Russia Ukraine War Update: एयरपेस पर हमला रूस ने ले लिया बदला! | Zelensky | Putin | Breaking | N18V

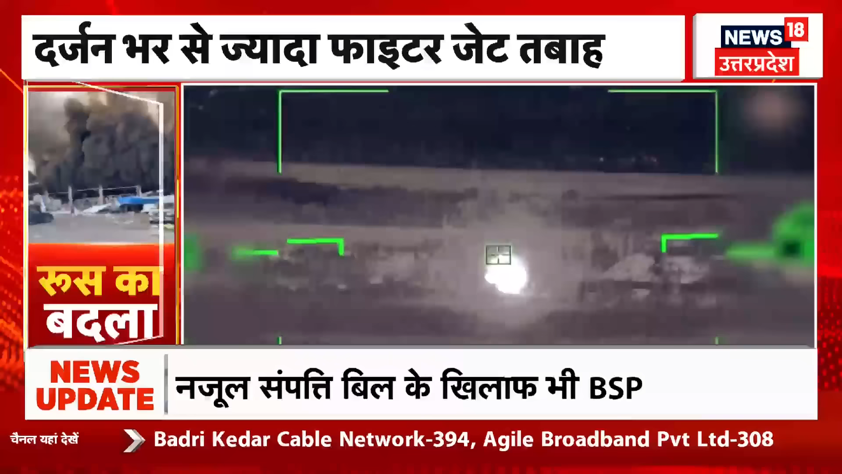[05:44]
अब जरा इस एनिमेशन को देखिए जिसमें समझाने की कोशिश की गई है कि क्यों रूस के कुसर्क पर यूक्रेनी हमला रूसी सेना